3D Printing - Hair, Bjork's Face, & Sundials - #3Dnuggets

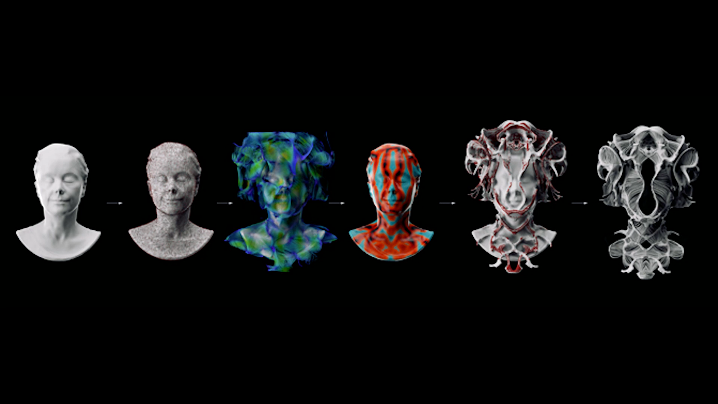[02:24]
Björk's face was scanned and then various renditions of her face were redesigned for this concept in mind.